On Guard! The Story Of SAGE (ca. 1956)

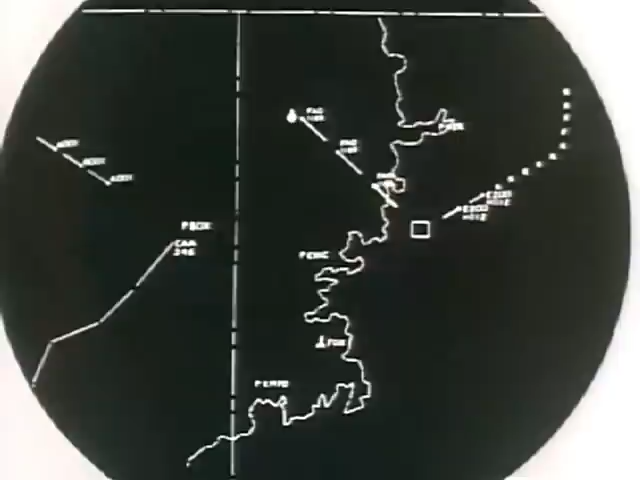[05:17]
In case of enemy air attack, not only can a clear picture of the changing air situation be displayed on a scope, but if the airman wishes to see how things got that way,
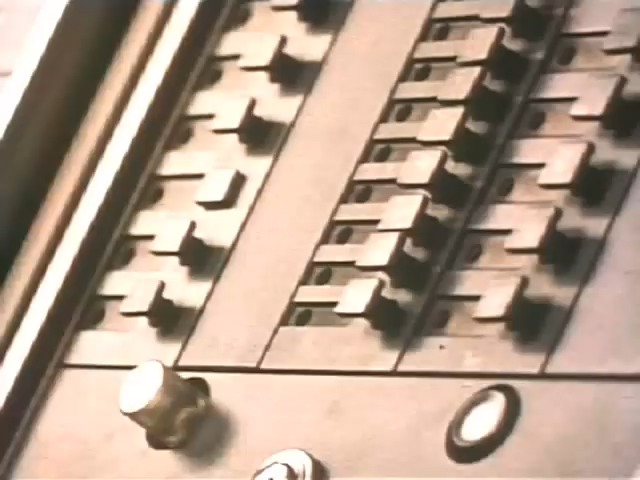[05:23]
the scope can recall any previous phase of the situation from the computer's memory. By analyzing the past, sage can project into the future.
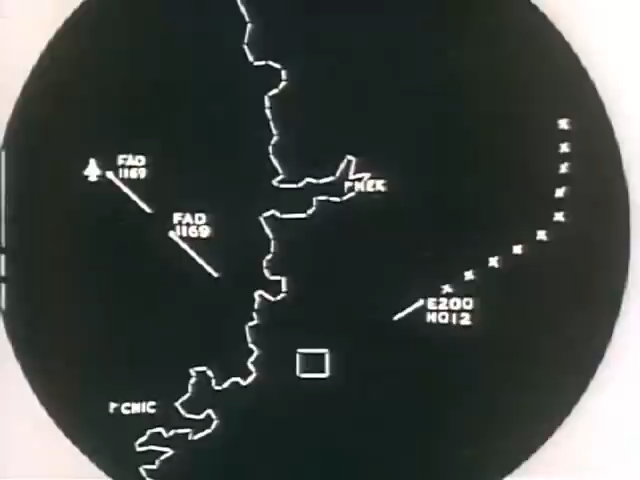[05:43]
The computer can furnish information on the countermeasures available,